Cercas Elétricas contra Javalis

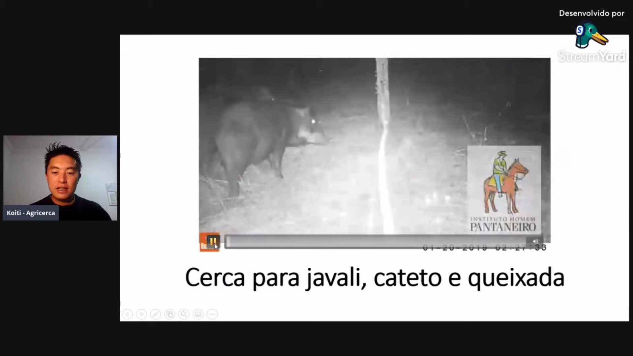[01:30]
Javali, cateto, queixada, né? Acho que no caso aqui é queixada. Tem essa mancha branca aqui na boca, né? Se eu não me engano, é queixada. Tá? Seguindo, é um trabalho feito aqui pelo Instituto Homem Pantaneiro, tá?
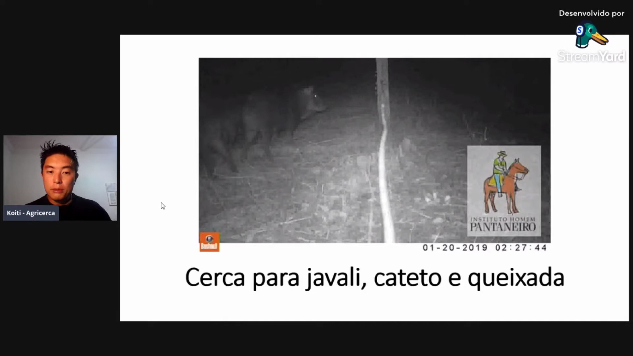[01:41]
Que serve para mostrar essa efetividade, né?
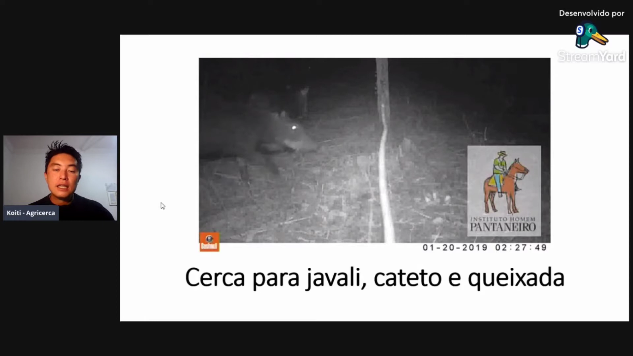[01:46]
De trabalhar com cerca elétrica para. Aí, ó. Para porco do mato aí. Tá certo? Bateu, levou, foi embora. Qual que é a. Aqui é um dos exemplos, tá, pessoal? Depois a gente vai comentando.
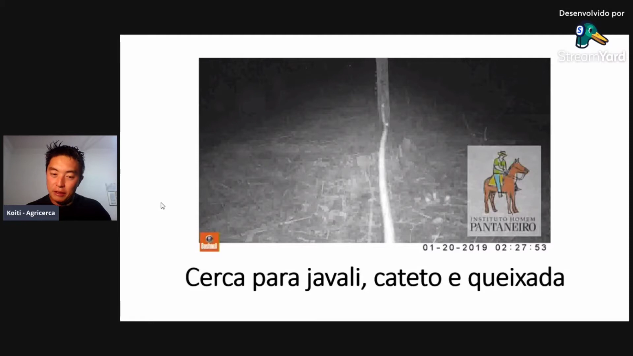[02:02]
Olha que legal isso aqui para onça, tá?
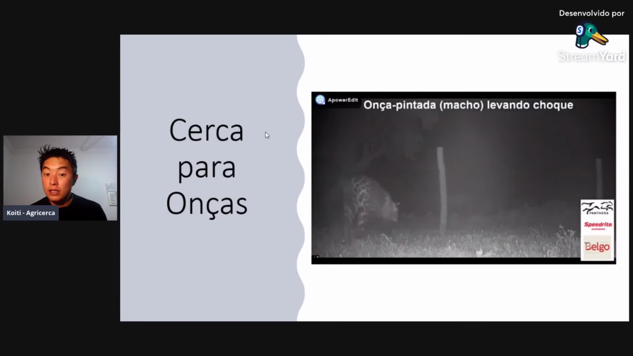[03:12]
O gado, não sei se vocês estão reparando, mas o gado tá aqui, ó. Toma pancada e o gado saindo correndo também, levou susto, né?